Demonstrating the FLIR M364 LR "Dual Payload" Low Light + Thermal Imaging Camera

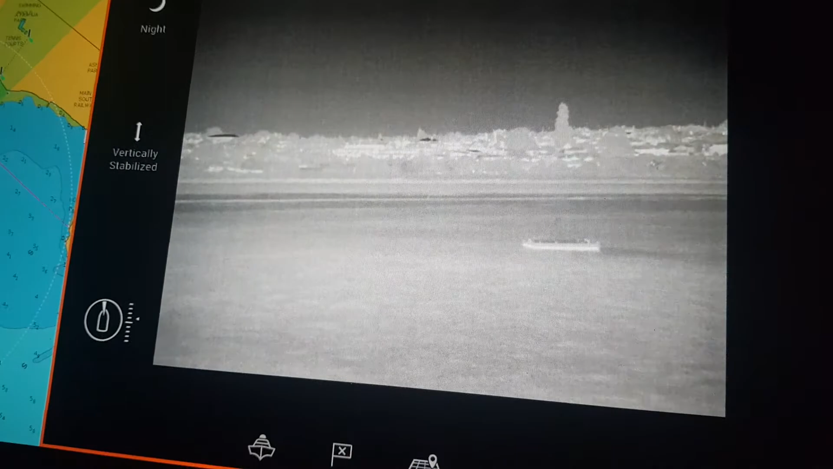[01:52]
the raft and if we go around the back here